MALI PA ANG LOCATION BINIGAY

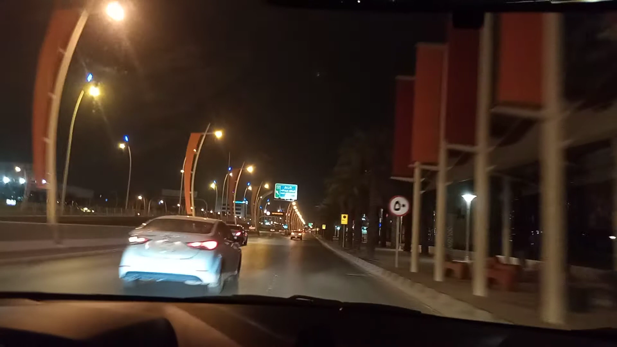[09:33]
So, dito tayo sa King Abdullah guys, makikita nyong napakagandang mga subway dito mamaya, may mga mahaba na subway.
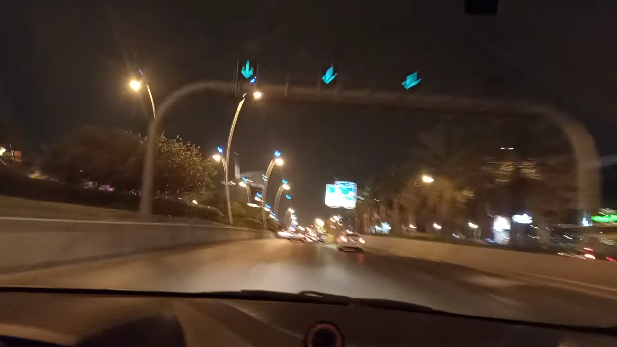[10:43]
Ayan, intern na tayo sa Uliya Subway, King Abdullah Uliya Subway and King Pahat. Dito guys, napakagandahan na subway ito. So, ang bilis magpapatakbo ng mga lokal dito.
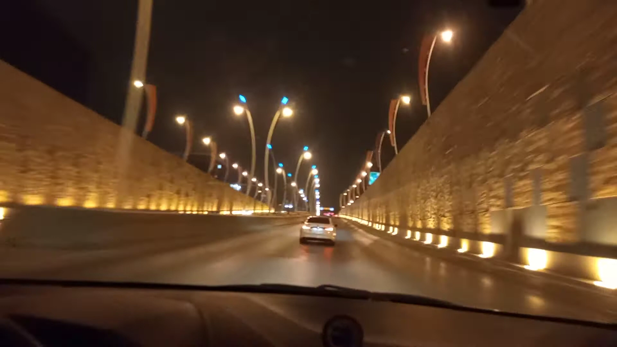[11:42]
Napakaganda na mga subway. And that. So, entering tayo sa Takasusi. Ah, subway. Mga tatlo, tatlo pang subway ang madaanan natin eh. So, dito guys, tatlong lane. So, kung dito ka sa, dito, sa left side, pass lane yan siya.
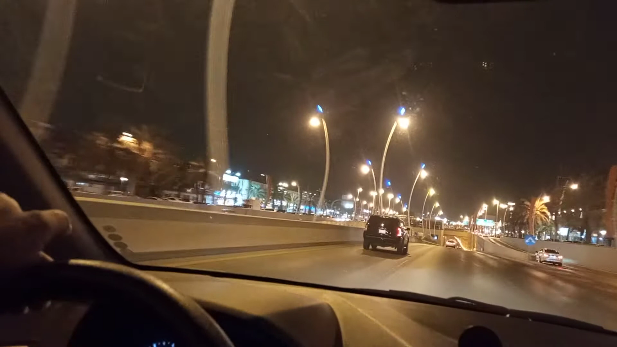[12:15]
Dito sa tunga, sa gitna, pass. Kung gusto mo mabagal dyan, sa right side. Eh, ako katamtaman lang, dito ako sa gitna. Ito guys, yung napakaganda na, play, ah, subway. Ayan.
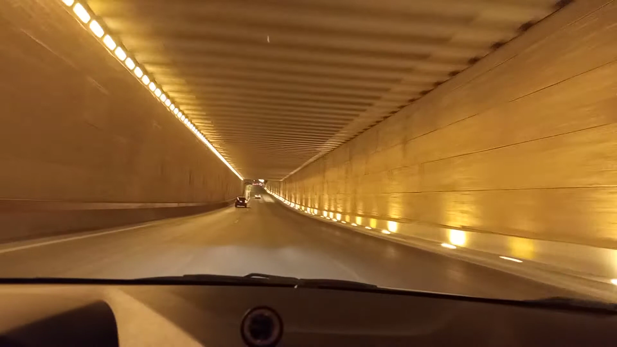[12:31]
Subway ng, ano, ng, King Abdullah at Takasusi doon sa taas. Ayan. May isa pang subway tayong madaanan.
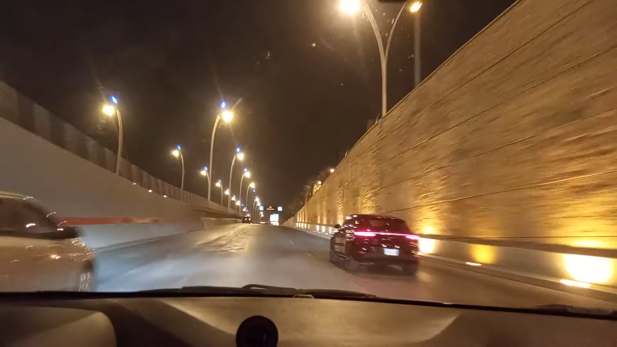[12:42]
At mga bridge. Sari-sari na bridge, guys, na, Maano ka, maliligaw ka kung, ah, Hindi mo alam, Ang, ano, Maliligaw ka talaga. Mabuti dito, guys, ito, mga bagong kalsada to. Kaya, English na. Ayan, sa Prince Turkey. Ayan. Ayan. Magraride ka dyan. Pero, dito ako sa King Khalid, Diplomat Quarter. Kaya, Ayan.
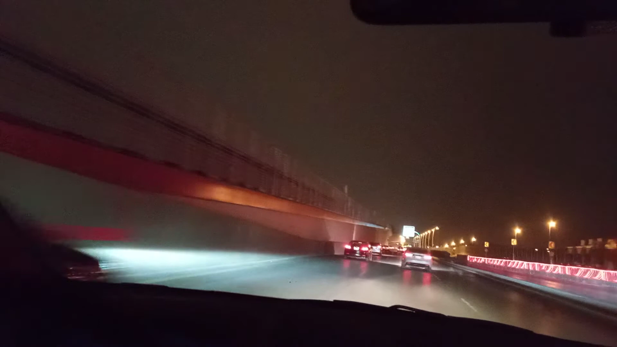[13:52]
Ayan, oh. Ayan, bridge. So, matilim na dito. Banda, walang ilaw pa. Ayan. So, King Saud University. At saka, King Khalid Road. So, straight lang tayo. Kung papunta ka ng King Khalid, magraride ka. Ayan. Ito yung konsa train. Ayan. Ah, istasyon ng train. Dito.
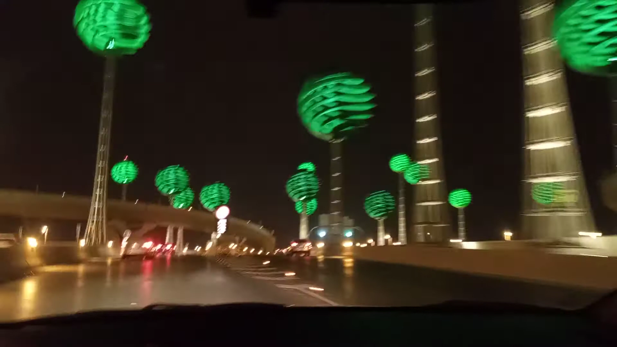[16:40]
So, maliligaw ka kung hindi ka talaga, hindi mo ka talaga, ano, maliligaw ka talaga dito. Ayan.
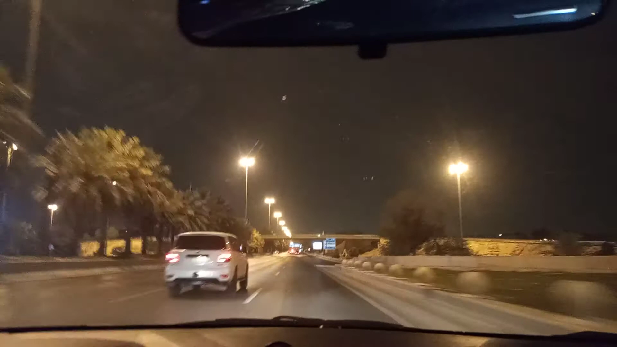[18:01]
Ayan, 500 meters Diplomat quarters Malapit na ako guys At ngayon, paparking muna ako dito Paparking muna ako dito guys Larogin ko muna itong Ang anak na So,